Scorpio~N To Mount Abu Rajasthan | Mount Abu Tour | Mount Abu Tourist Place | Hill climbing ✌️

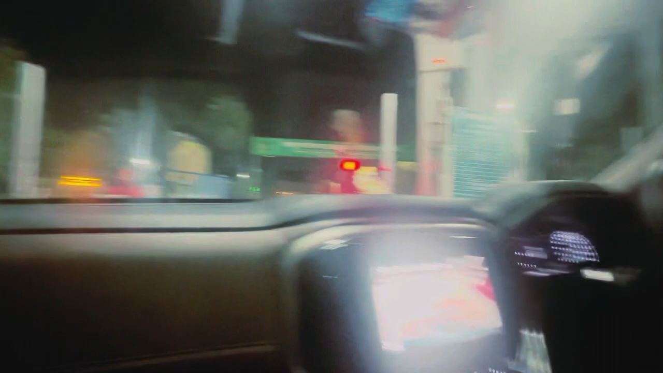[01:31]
आप देख सकते हैं ये माउंट आबू का पहला टोल था और ये बना हुआ है।